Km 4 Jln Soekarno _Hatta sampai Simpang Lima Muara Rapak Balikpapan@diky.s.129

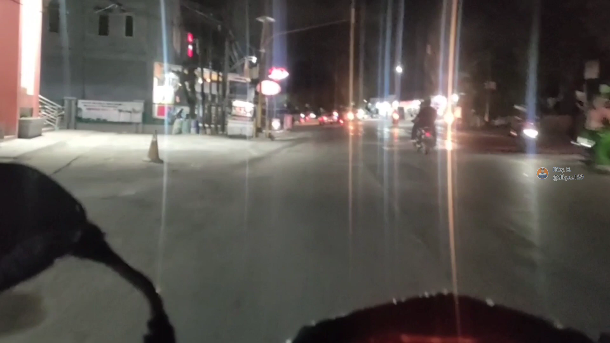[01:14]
Sebelah kiri saya posko di sini.
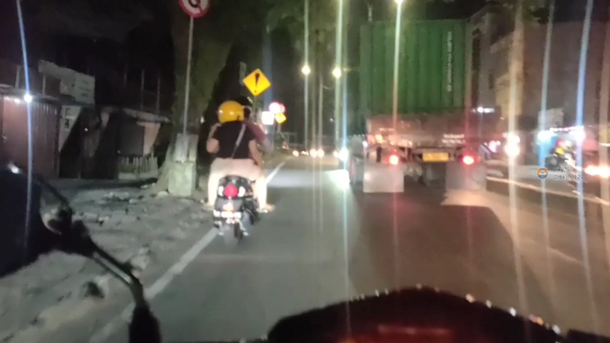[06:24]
tidak berani dekat-dekat, jauh-jauh begini aja. Oh, ada papan himbauan, ada plang himbauan tadi itu di median jalan.
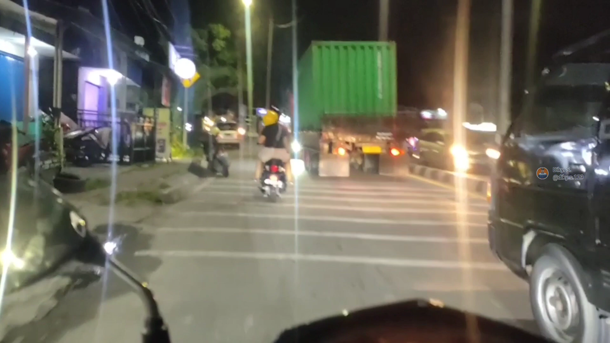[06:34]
Plang himbauan apa tadi itu ya, nggak sempat baca.
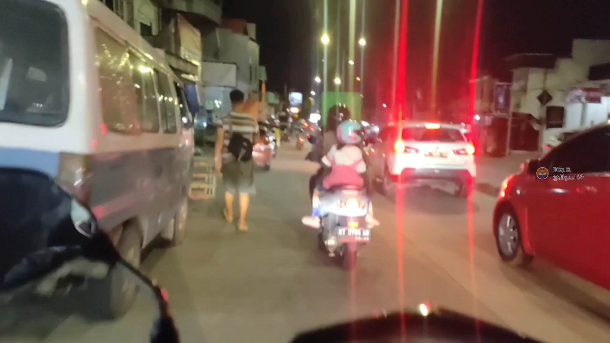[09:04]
Uji coba rekayasa lalu lintas Muara Rapak. Waduh, wah kacau ini. Berhenti dulu. Wah, angel kayak gini caranya ini.
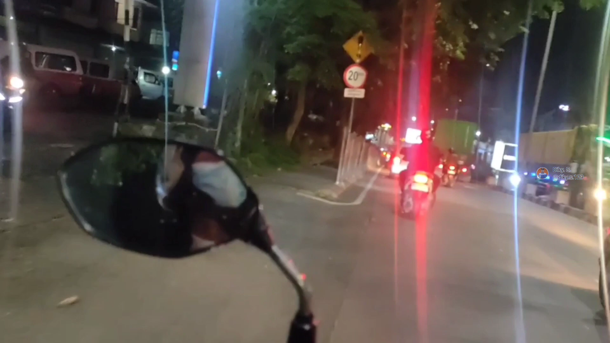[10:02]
Khusus kendaraan berat untuk di turunan Rapak ini,
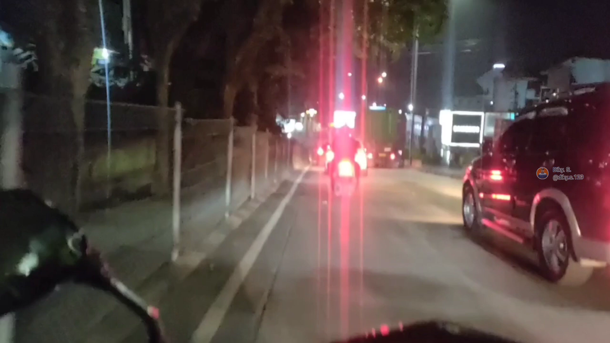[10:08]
jalur sebelah kanan.
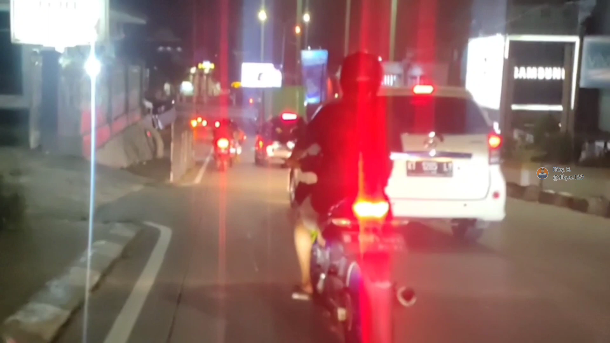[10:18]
Oh, itu di depan itu, di depan situ yang sebelah kanan.
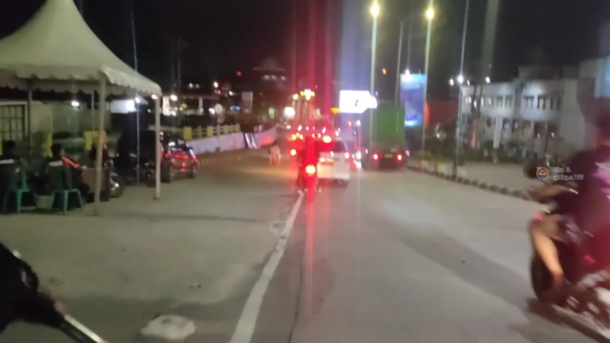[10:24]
Oh, khusus.
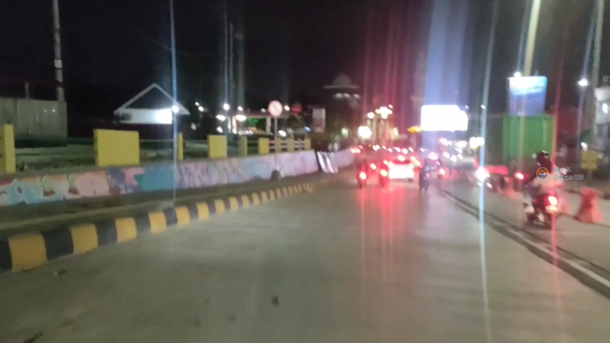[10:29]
Oh, khusus kendaraan berat.
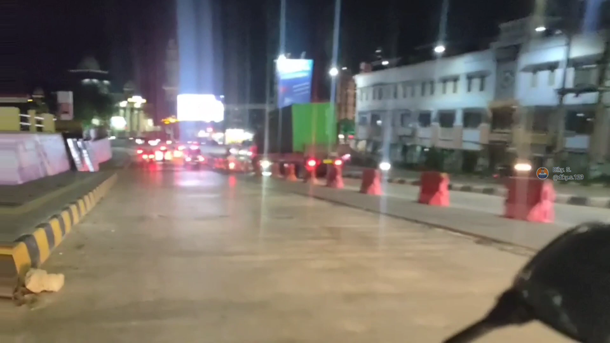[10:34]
Tapi kok di situ di belakangnya ada yang kecil, ada yang ikut ya.